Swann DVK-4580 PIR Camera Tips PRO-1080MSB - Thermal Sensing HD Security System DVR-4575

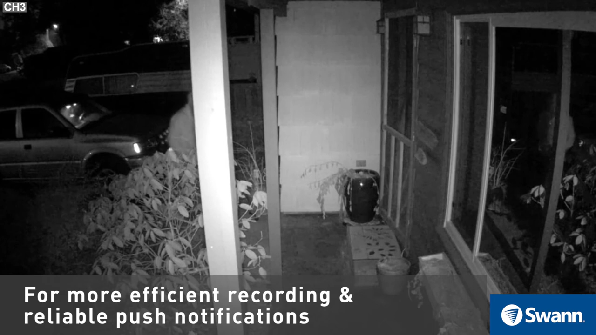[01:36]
conserves memory storage space, and produces more reliable push notifications and alerts.